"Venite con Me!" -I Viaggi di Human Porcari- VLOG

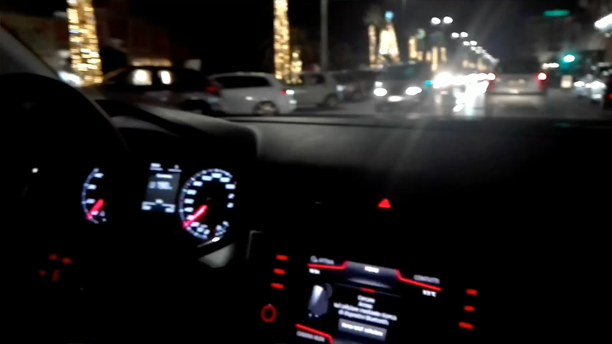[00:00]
Adesso siamo a Viareggio che sembra, sembra Miami, molto figo, adesso andiamo a mangiare qualcosa